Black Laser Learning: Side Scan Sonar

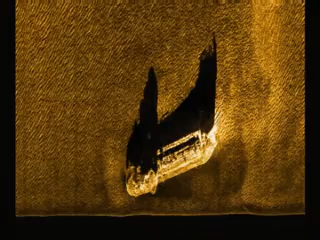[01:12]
Here's another 3D example of two shadows. How high do these mounds rise up off the bottom?
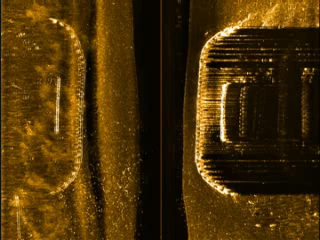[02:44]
Like the second sweep returns, there are no shadows. However, there is a true target on one side of the record.